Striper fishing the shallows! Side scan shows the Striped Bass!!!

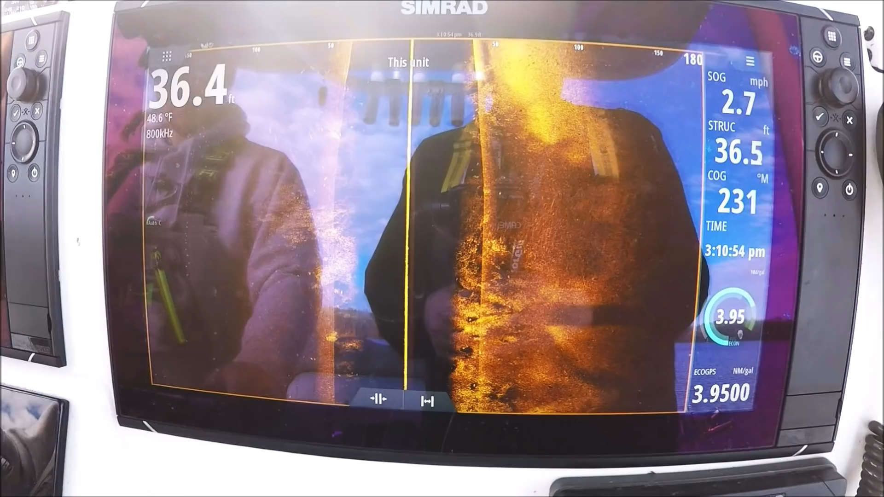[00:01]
On screen: depth 36.4 ft, water 48.6°F, speed 2.7 mph
All right, I wanted to show you this.
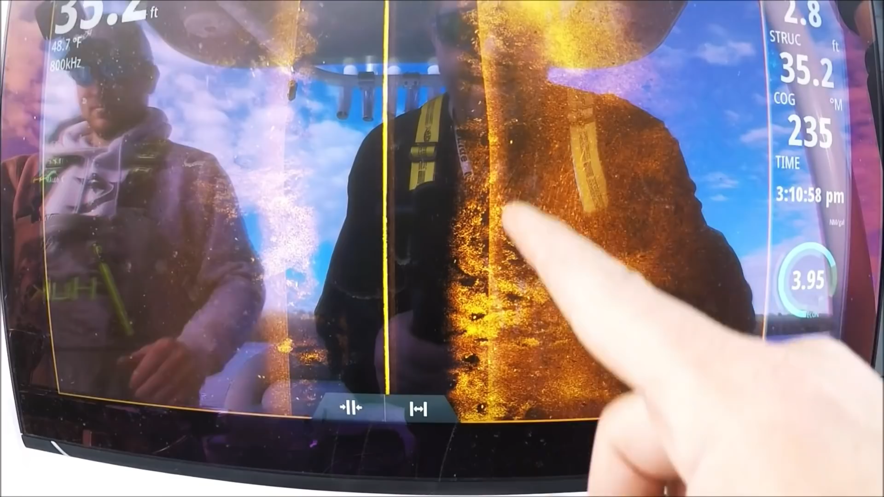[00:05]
All this haze you see in here are threadfin shad. The solid yellow dots are game fish.
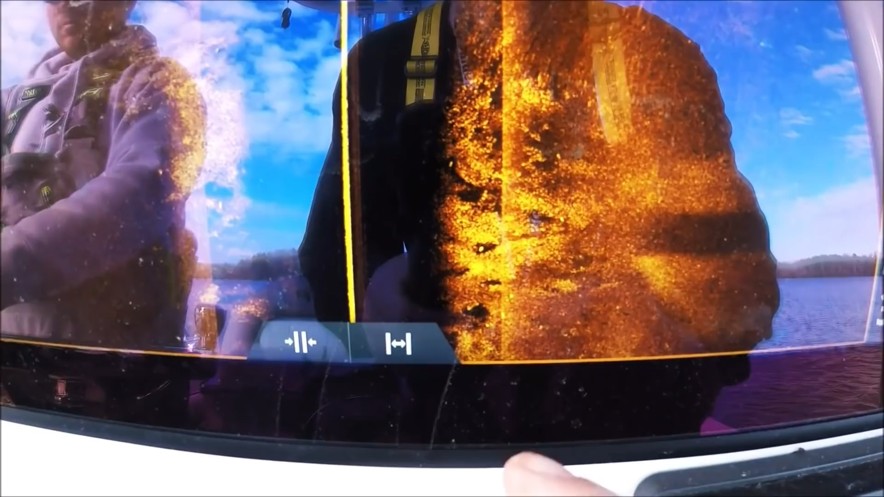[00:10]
You can actually see how the bait is staying away from those game fish.
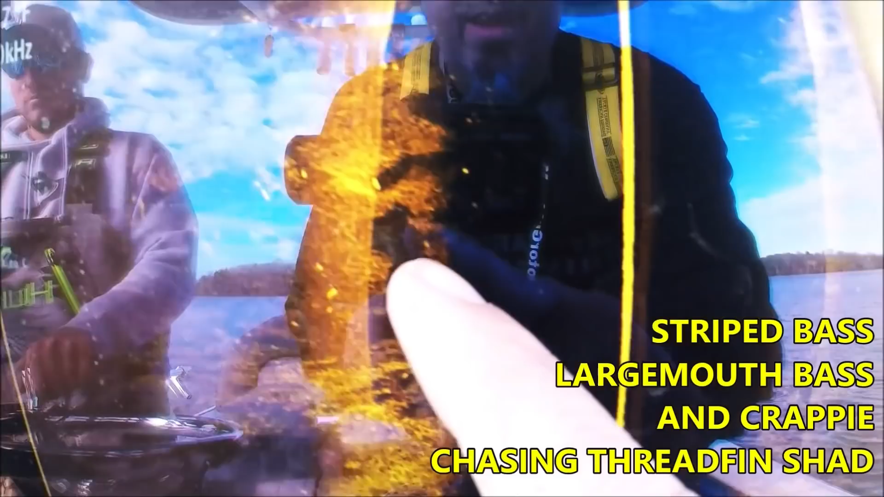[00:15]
Look at that. See the white mark and the blackness around it.
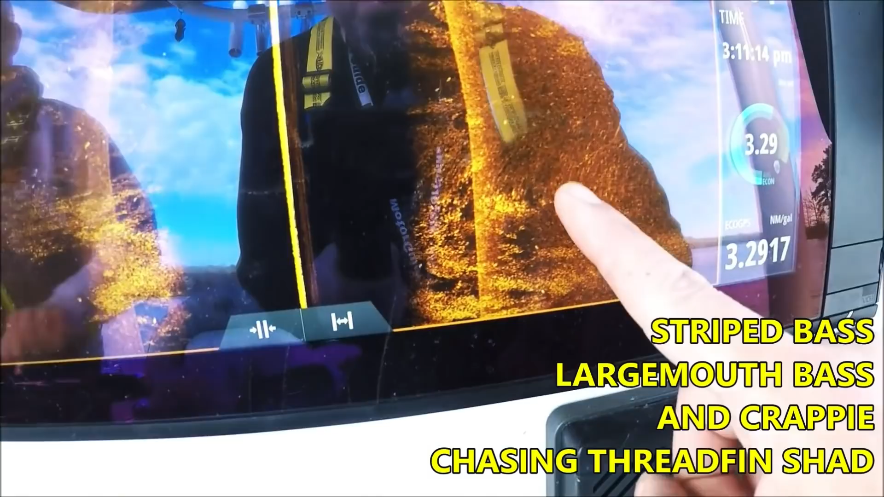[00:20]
Let's scroll back a little bit. Look at that.
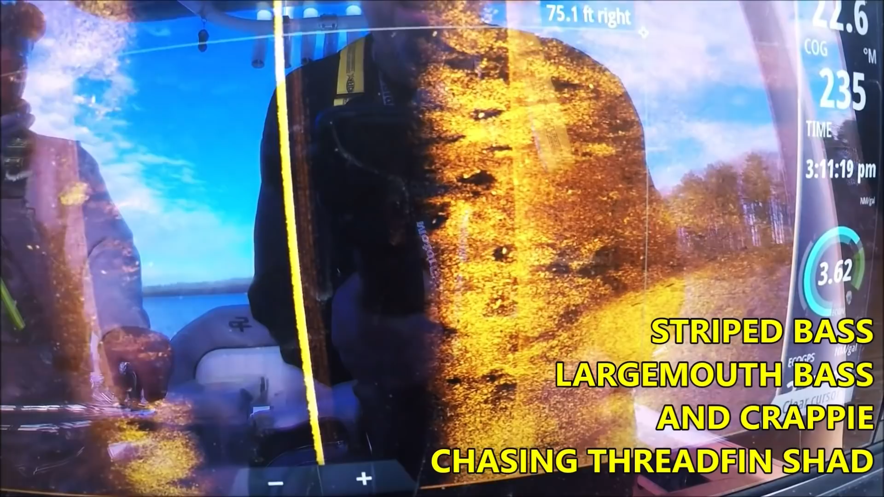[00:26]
I don't think I've ever seen that with the regular side scan transducers, even in the 3D transducer.
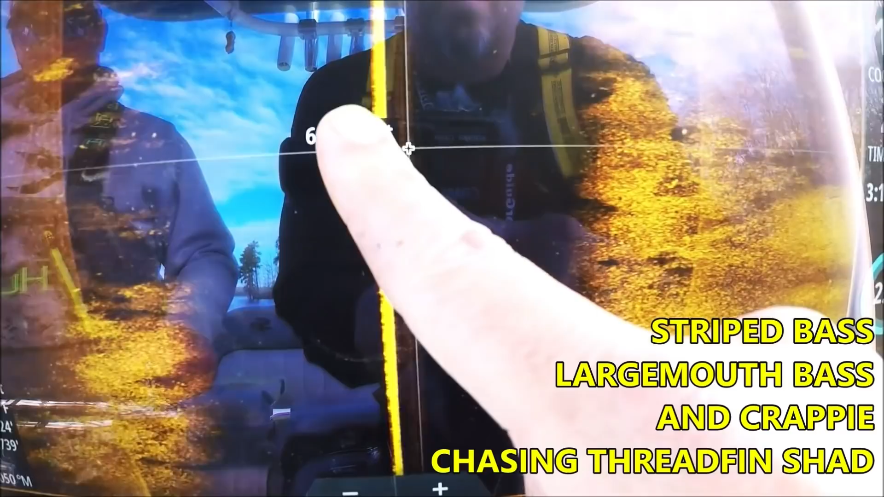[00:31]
That is really, really cool.
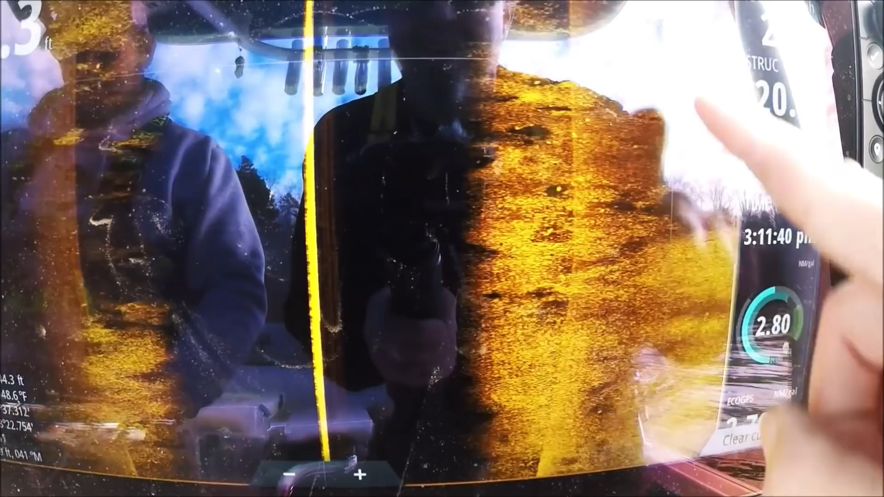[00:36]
Look at that, man. It's wild.